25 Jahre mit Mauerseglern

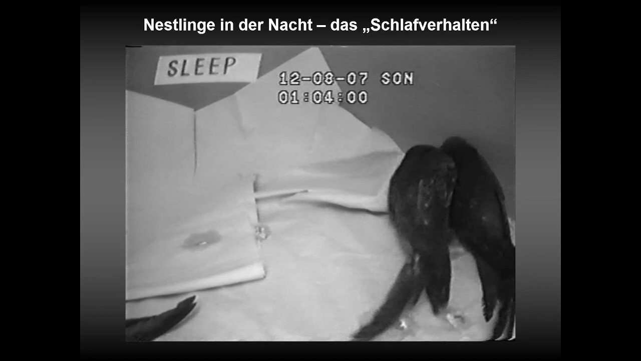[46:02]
also irgendwas ist da immer los eigentlich. Klar, sie liegen auch mal ruhig da und der einzelne Seglers, also ein Einzeltier habe ich vielleicht beobachten können, dass es maximal 20 Minuten mal ruhig da gelegen ist und dann wurde wieder irgendwas gemacht, geputzt oder sonst was umgelaufen. Ja, dann das nächste Ungewöhnliche bei den Seglern ist diese lange Nestlingszeit.